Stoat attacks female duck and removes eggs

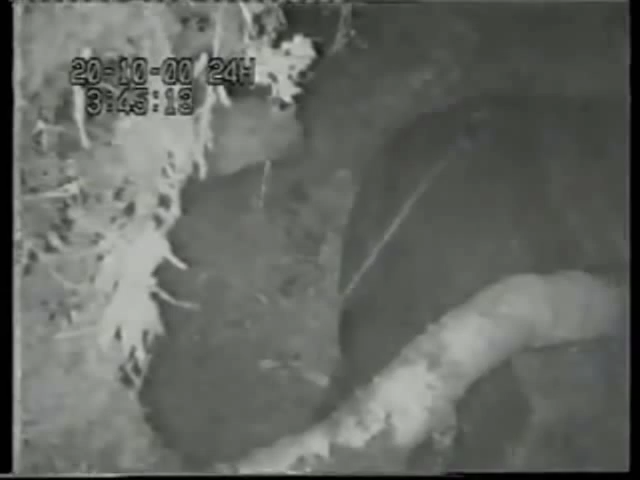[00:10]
What you're looking at here is a typical example of a stoat attacking a female and stealing her eggs.